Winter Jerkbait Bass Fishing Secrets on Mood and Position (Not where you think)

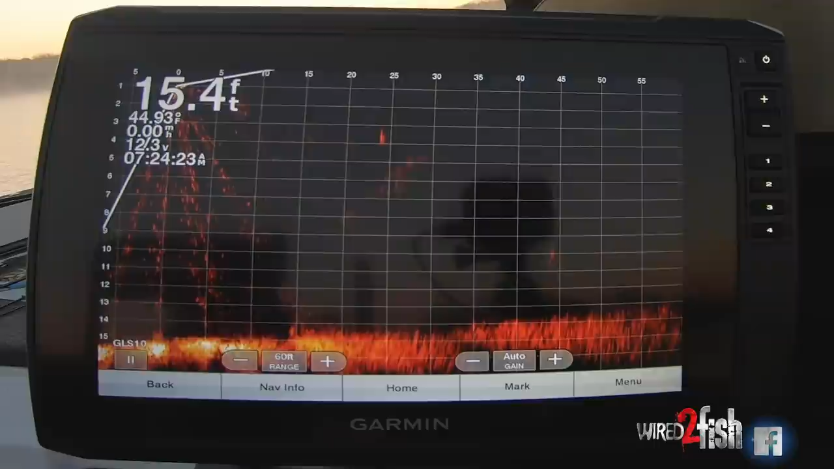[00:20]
On screen: depth 15.4 ft, water 44.93°F
It's almost to him. You kind of see the mood of the fish, and that ought to tell you a lot about how you need to work that jerkbait. We're gonna go find a sail. We'll try him one more cast. See, he's moving around quite a bit.
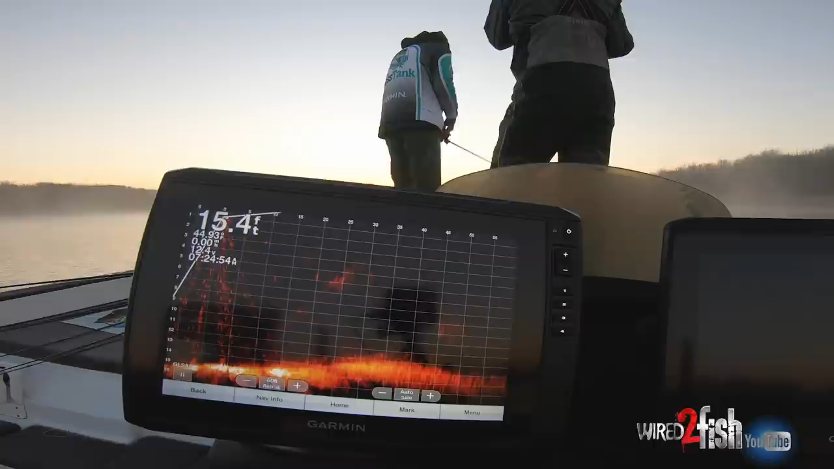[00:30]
On screen: depth 15.4 ft
That's a hard fish to catch when they're moving like that. There he comes. Got him. Oh, that's a good one too.
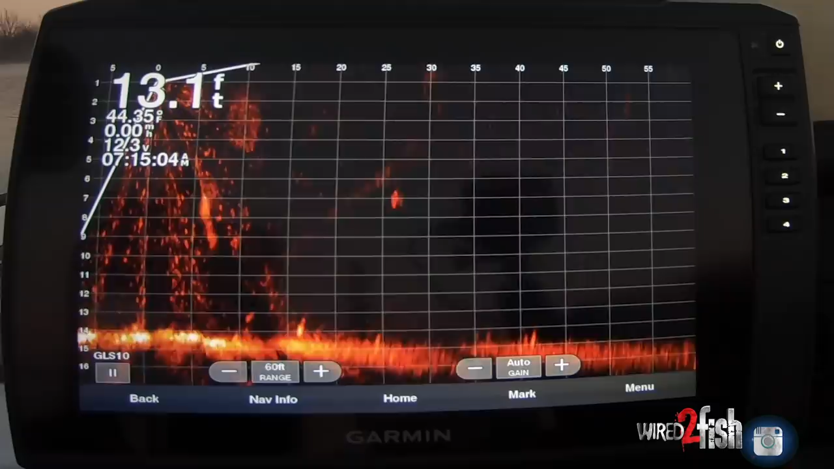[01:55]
On screen: depth 13.1 ft
It's really easy to see on the live scope. It's also a fish catcher in the winter time.
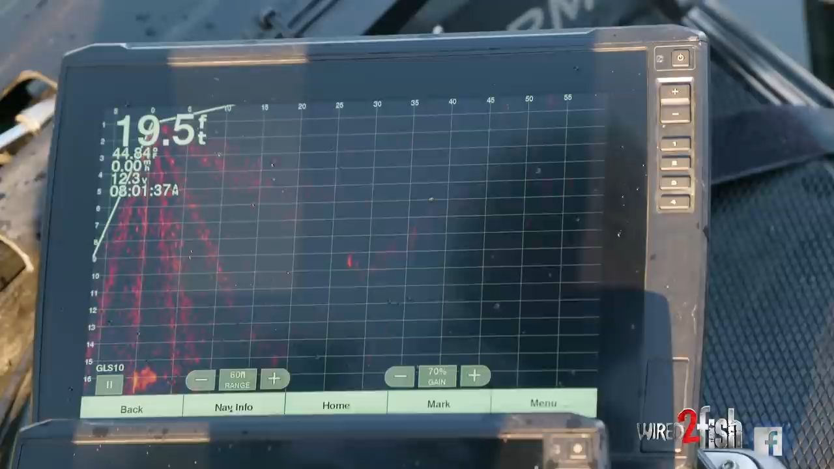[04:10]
On screen: depth 19.5 ft
see, that bait's way over that fish right there. See if he'll come up. He's kind of acting like he might.
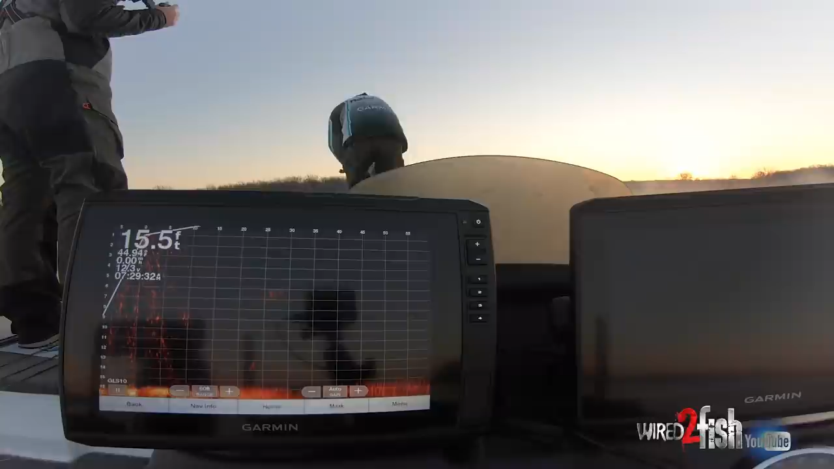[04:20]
A lot of times you can sit there right above them, and they will come to get it. And it almost seems like they're not coming at times.
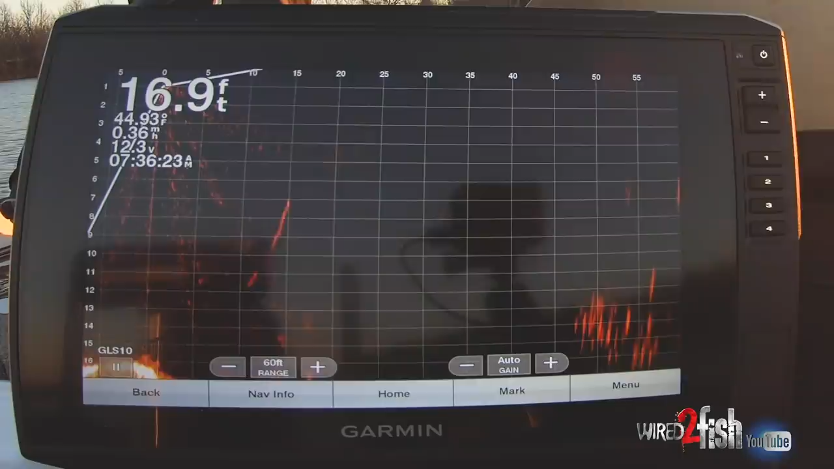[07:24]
On screen: depth 16.9 ft, water 44.93°F
And they're just out there pushing that bait around. That one should be catchable there too.
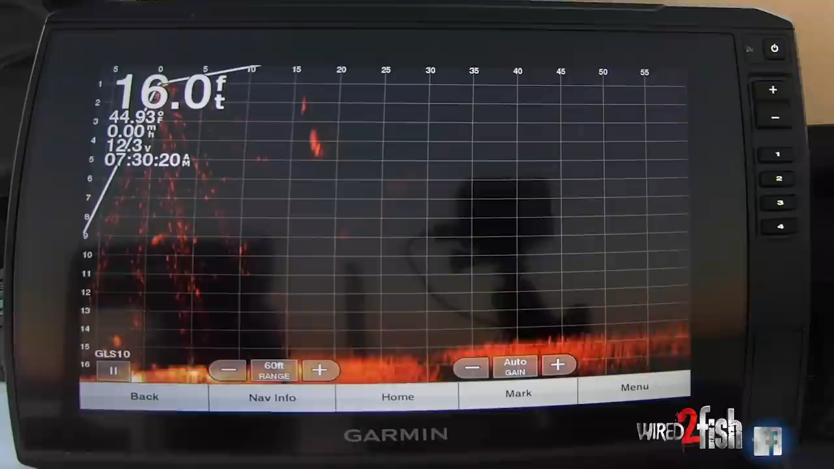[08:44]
On screen: depth 16.0 ft, water 44.93°F
You know, the cadence isn't always the same, but you can figure out the temperament of that individual fish and get on them so quick and know what to do to trigger that bite. You know, everybody always says, oh, the bass are under the bait, bass are under the bait.
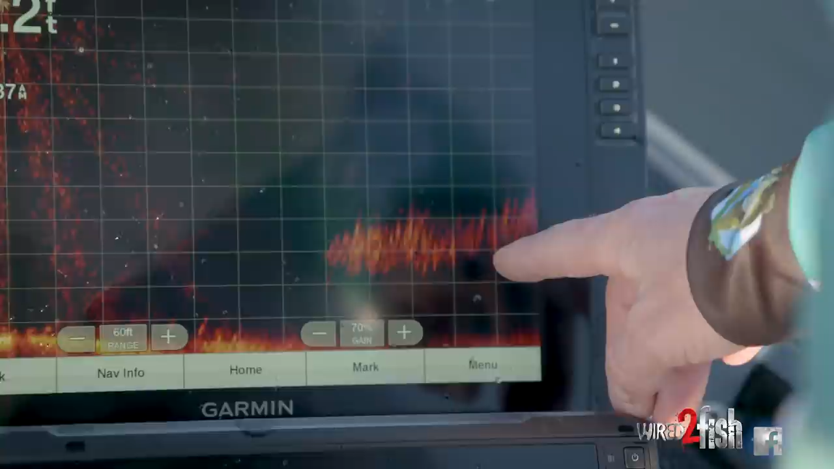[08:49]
Well, when we first came out here, the bass were sitting on top of this bait.
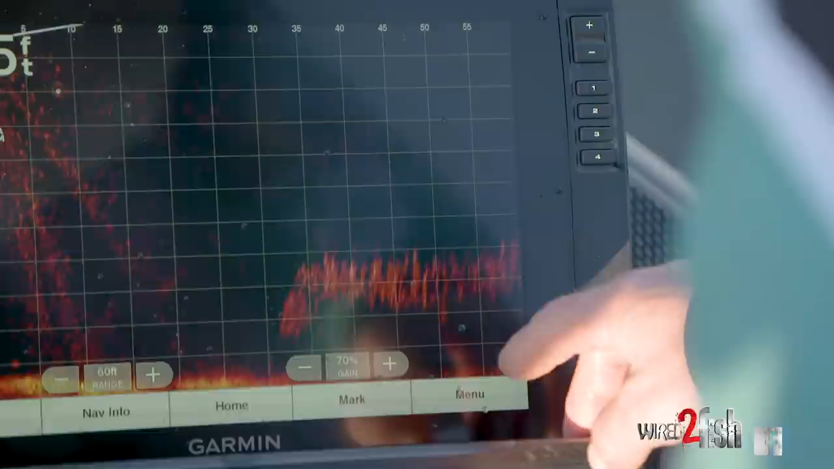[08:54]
The bait was all sitting down 20 foot deep and these bass were all out here suspended above it.
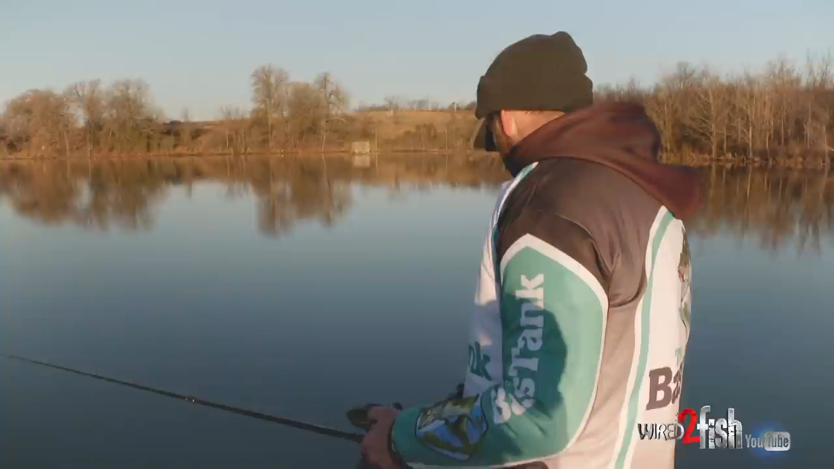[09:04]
So I've been noticing a lot of times this time of year, those bass will suspend over that bait.
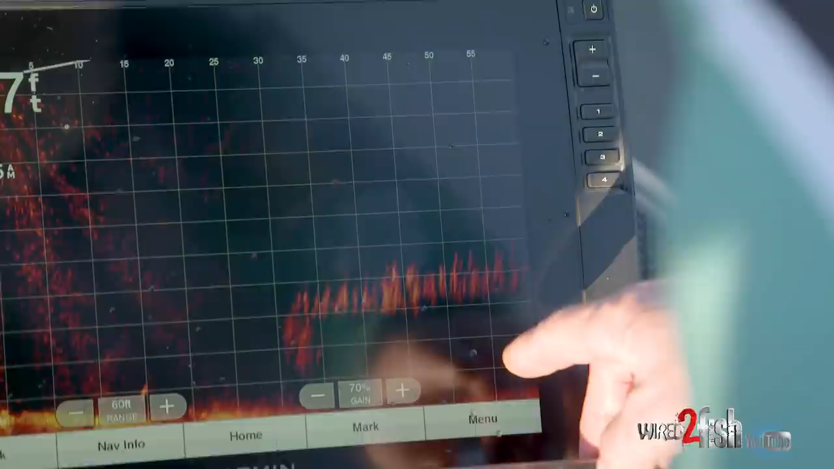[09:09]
And I don't know if it's that they're waiting on a shad to come up out of that school and get away from them,
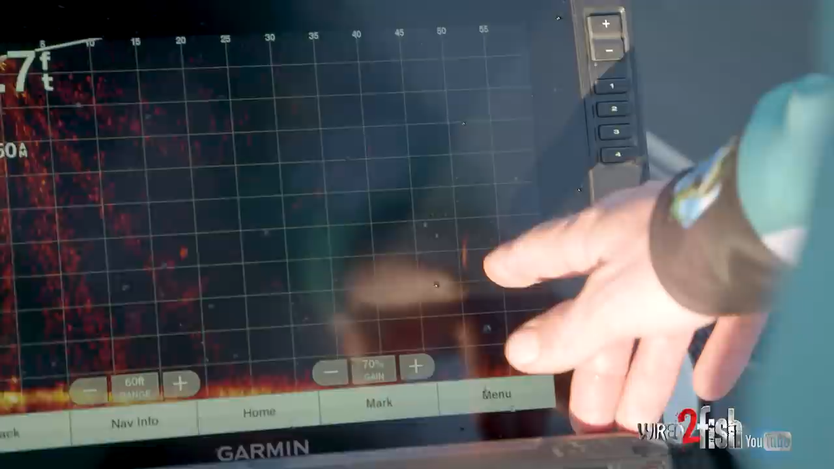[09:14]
or if that's just where they feel comfortable in the water column. But a lot of times they're sitting up above them.